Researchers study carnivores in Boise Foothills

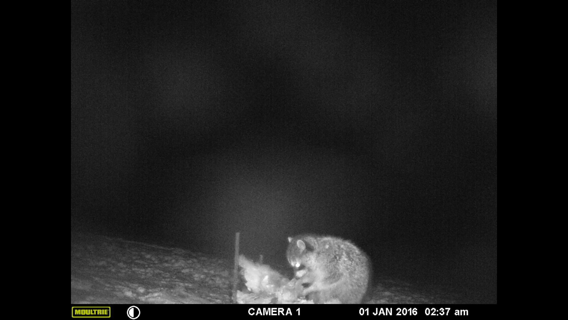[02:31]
That's a nice picture of a coyote. They are pretty animals. This is one of my favorites. It's a bit of a selfie. It was pretty neat.